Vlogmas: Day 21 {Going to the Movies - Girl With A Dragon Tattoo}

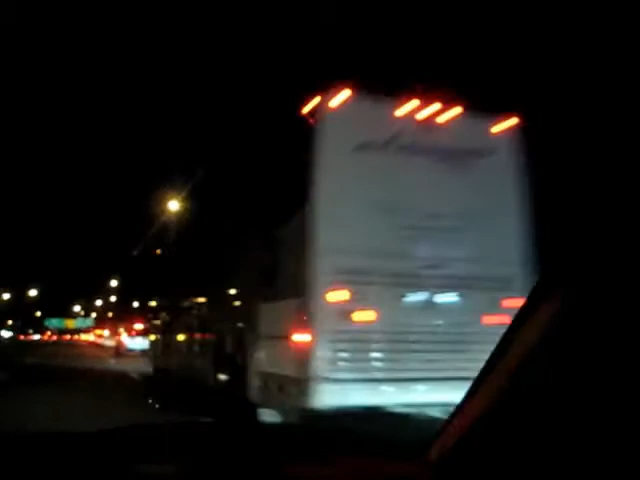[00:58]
Yep, look at all that traffic. No bueno. No bueno, no bueno, no bueno.